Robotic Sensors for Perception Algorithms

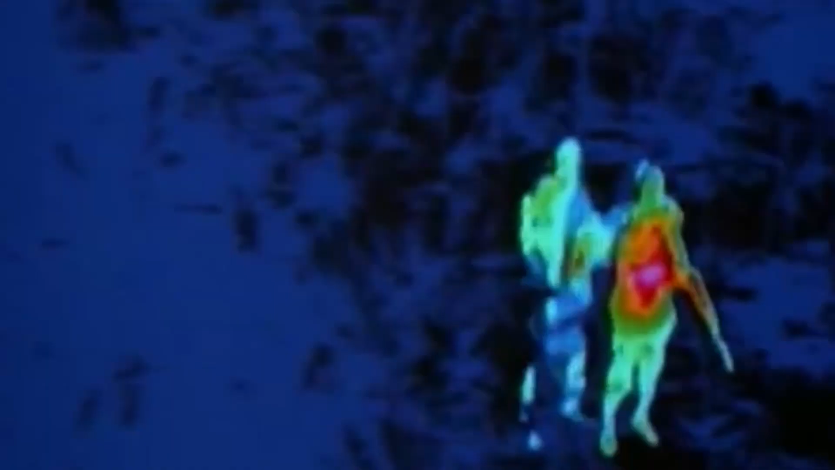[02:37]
So if you're trying to detect where are the human bodies in an environment,